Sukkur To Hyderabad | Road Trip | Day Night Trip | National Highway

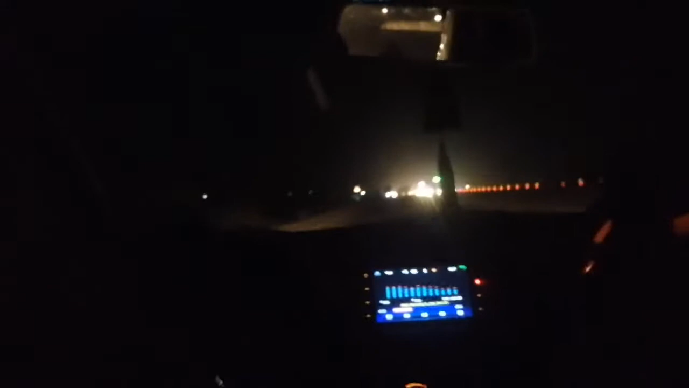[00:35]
اور سر جی ہے نیشنل ہائی وی جو کہ اب مغرب کا ٹائم بھی ہو گیا ہے اور اندھیرہ بھی ہو گیا ہے
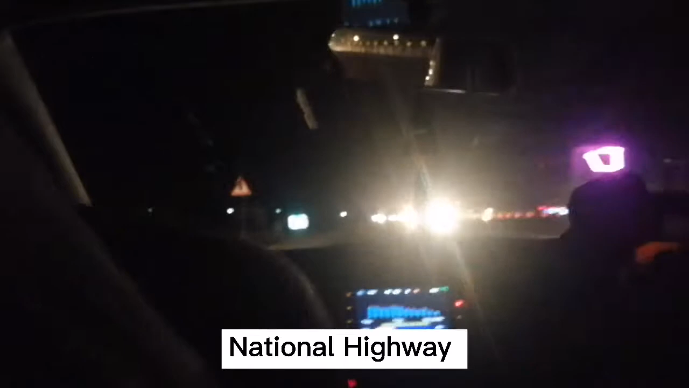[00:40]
ہاں تو دوستو ابھی ہم پوچھ ہیں بھریا سیٹی اور ابھی ہم نیا پہ مغرب نماز پڑھیں گے اور اس کے بعد